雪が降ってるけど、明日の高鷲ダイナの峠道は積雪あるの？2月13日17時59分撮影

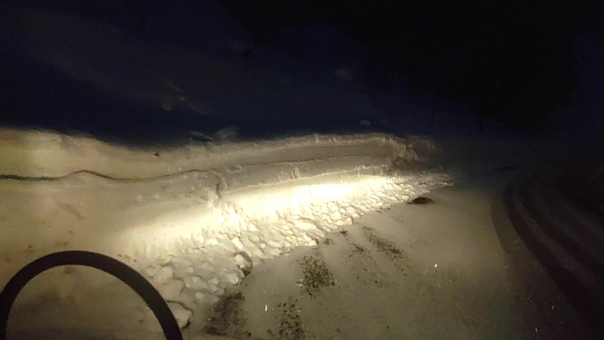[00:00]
明日ねダイナランド あるいは奥美野のスキー場ね高須のパークとか 来る方、京さん雪今降っとるんだけどこれ夕方ぐらいから降り始めたんだけど まあねあのー峠道 雪積もるのかなーってまぁちょっと気になっている方もいるかもしれないですが
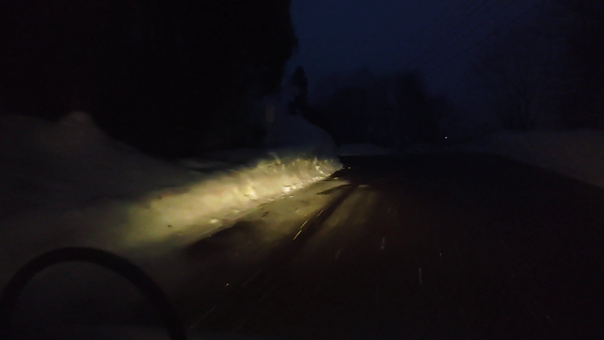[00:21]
あの肉でねスタートですよねチェーンいるのかな?いらないのかな?というところだと思うんですよまあ今のところねこれこの白いじゃないですか これ夕方からの雪が積もったんですよ今ダイナの峠道なんですけど えっとねー今日が2月13日日曜日 夜の10...何しだ?ちょっと待ってよ夜の5時55分です 夜の5時55分
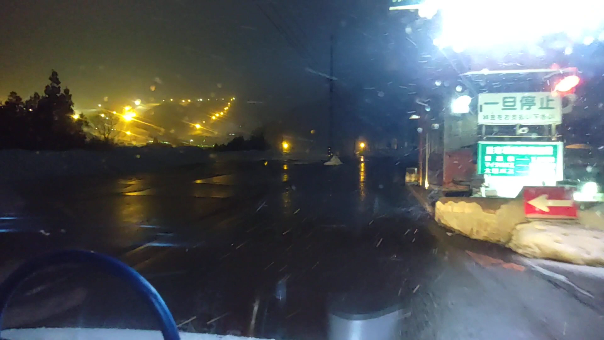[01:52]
お金取れないんじゃな お金取れないのかこれもう車がこうやってバンバン通ってるからさ あの雪積もってないけどさ こっちのさほら駐車場